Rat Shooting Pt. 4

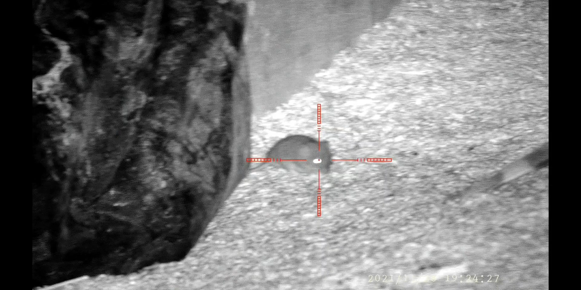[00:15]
so a young rat here it's about to get whacked with a Hades Diablo 15.89 grain pellet didn't stand a chance really bowled over in one clean kill let's just say a very young rat I think I was about 10 yards away yeah this one here I think I just clipped this one it was a bad shot to be honest but after I stopped recording I found him dead a couple
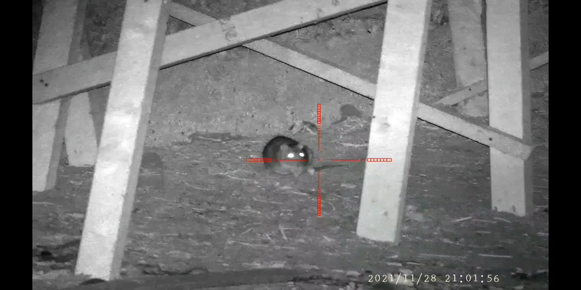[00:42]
of yards further along the edge of the wall there oh no yeah it was this one yeah yeah it's a poor shot to be honest so he died just after
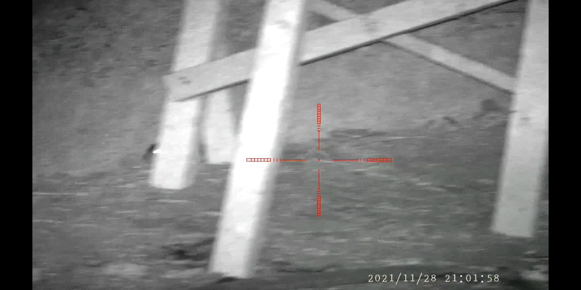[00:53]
I stopped filming I found him as I said a couple yards further along the edge of that wall
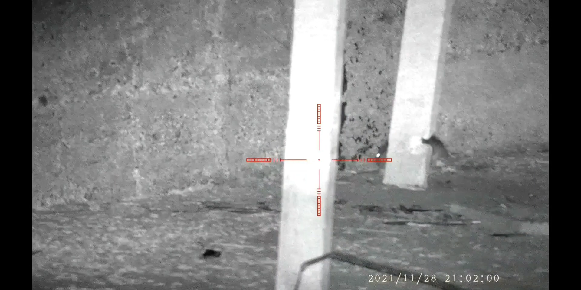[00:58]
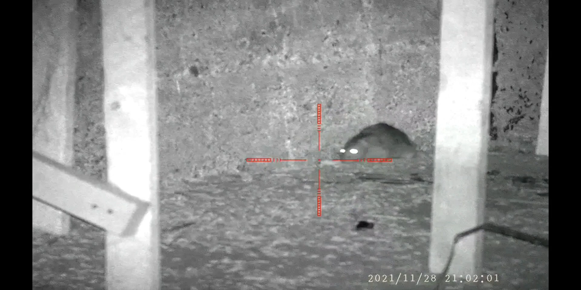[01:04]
you know this one here from my first video it went through a full size rat into the white tubs behind
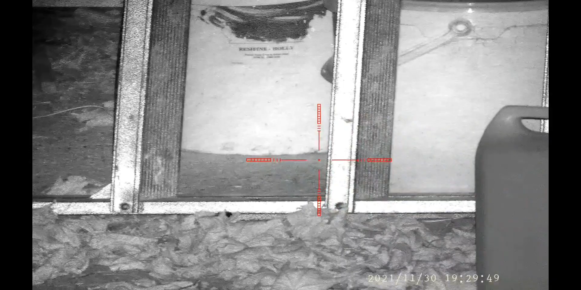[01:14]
and punctured the paint so I like to watch my backstop this time it's a young rat as well so it would definitely go straight through it into the paint so I couldn't take the shot I thought it was a window frame at first it's not just like a wooden frame and that's my window of opportunity had to miss the mesh and got him bit of luck involved with that one to be honest
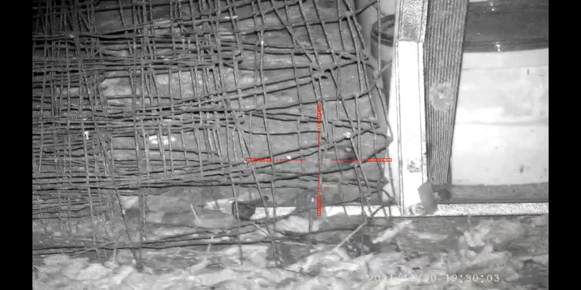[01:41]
young rat again so just had no chance again about 12 yards away
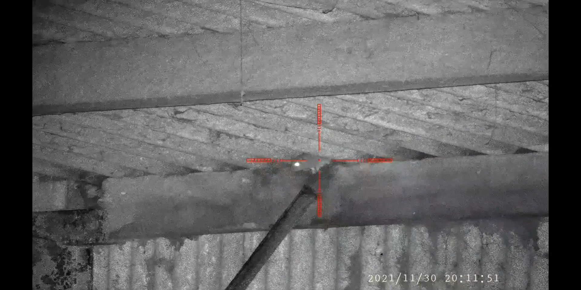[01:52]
this one here waiting to come down the metal stanchion into the grain
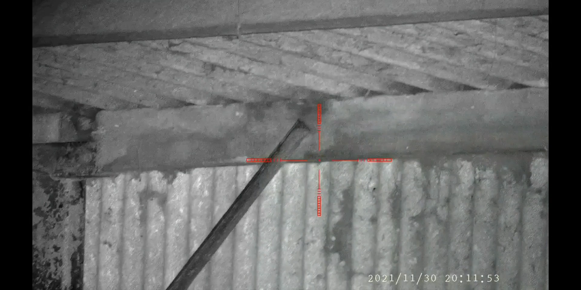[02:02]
no he falls into the grain but you don't get to eat it there you go big pile of grain there there's another one he's had his feeding he's going back on the stanchion back into the eaves
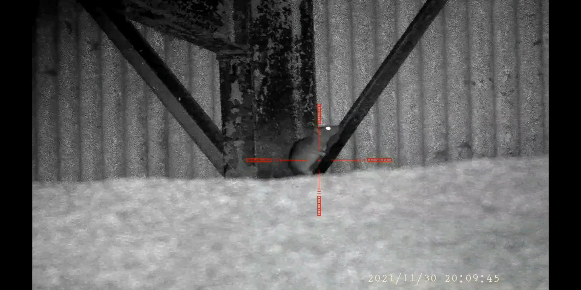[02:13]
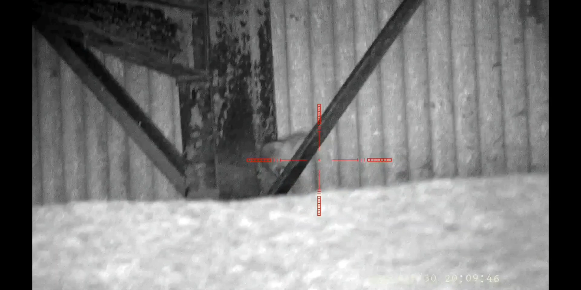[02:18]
maybe not back into the grain there's a big rat here from about 12 yards away down in one that's more like it
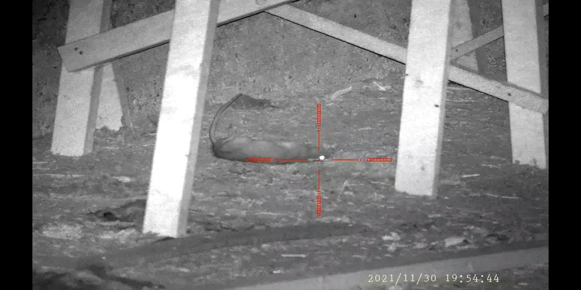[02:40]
chrono the 11.85 foot pound with these Hades Diablo pellets
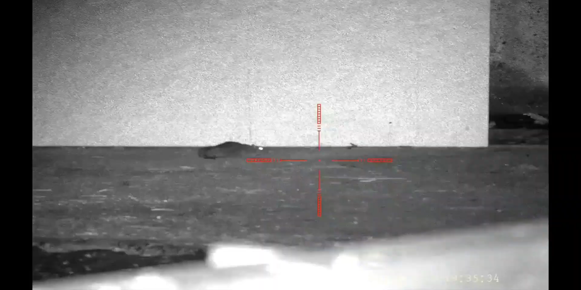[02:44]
another young rat here just nibbling on a bit of grain
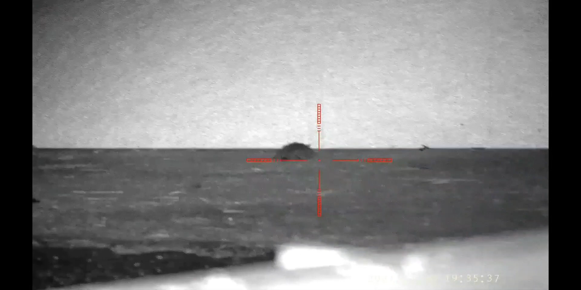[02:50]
down he goes
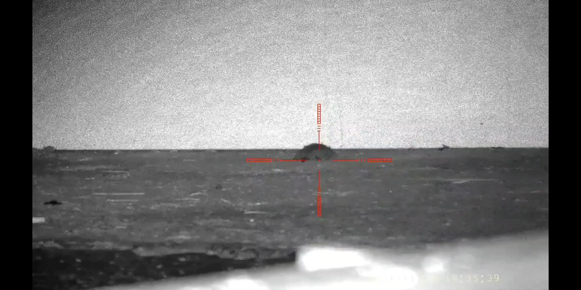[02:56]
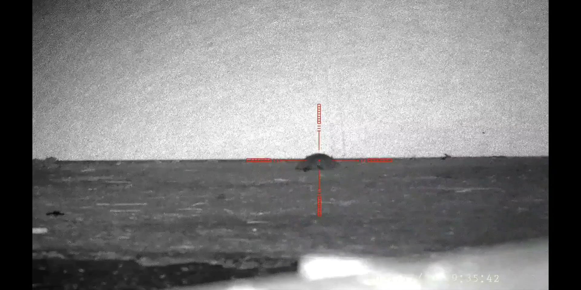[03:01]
another one up in the rafters very sketchy this rat it's as if he knew I was down there these are about 15 yards away maybe a bit further
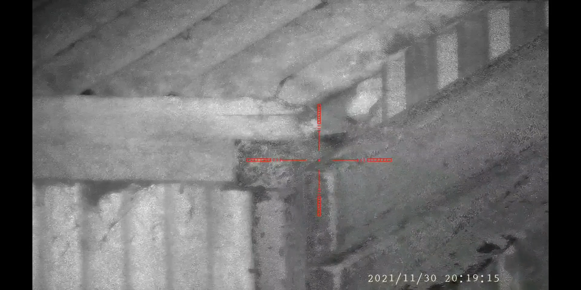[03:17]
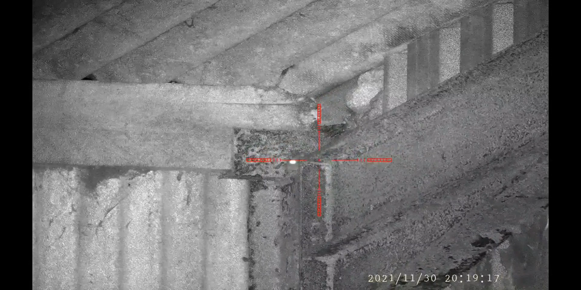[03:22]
decides to come down nope changes his mind too late
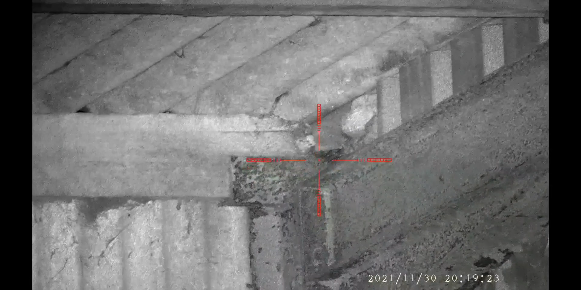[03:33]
he who pauses dies and then this one here I did get him he run off beyond that large metal stanchion but I heard him thrashing around behind there so I can guarantee he's dead
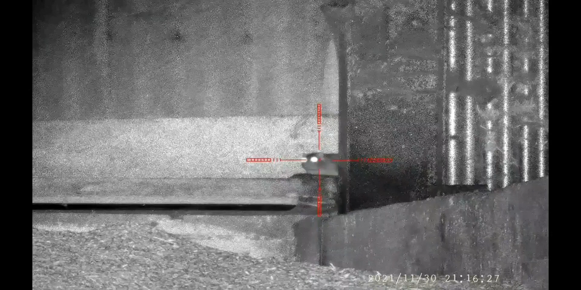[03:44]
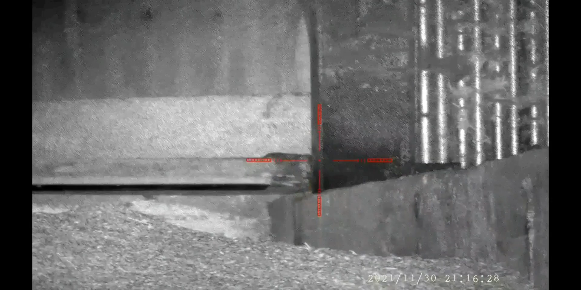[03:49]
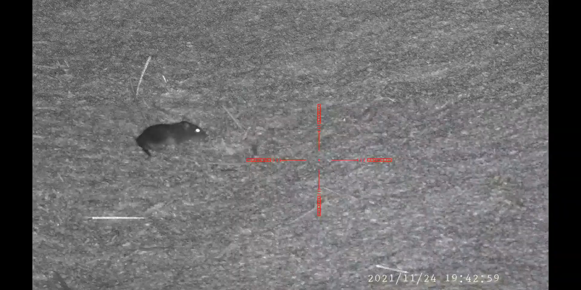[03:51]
another young rat here didn't stand a chance with the old 15.89 grain Hades